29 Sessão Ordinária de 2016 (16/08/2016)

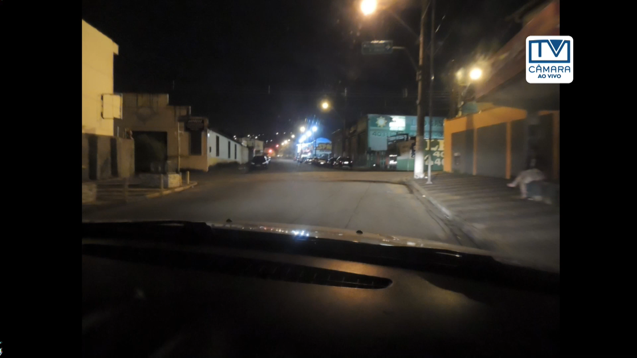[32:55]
Se volta de carro, ainda tudo bem. Se volta a pé, como é que fica? E aí é o Enedina Cortez, mesma situação.
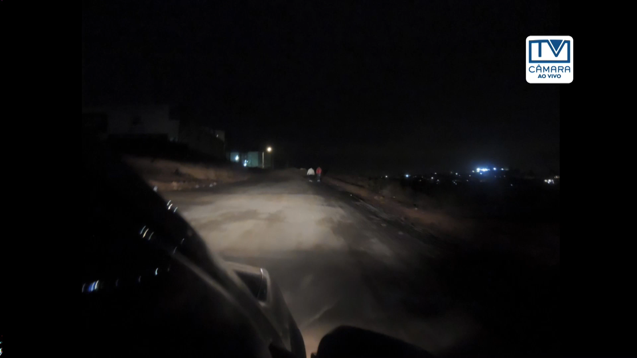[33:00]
Aí são duas pessoas voltando para casa. Isso aí é 11h30 também. Por favor, mais uma.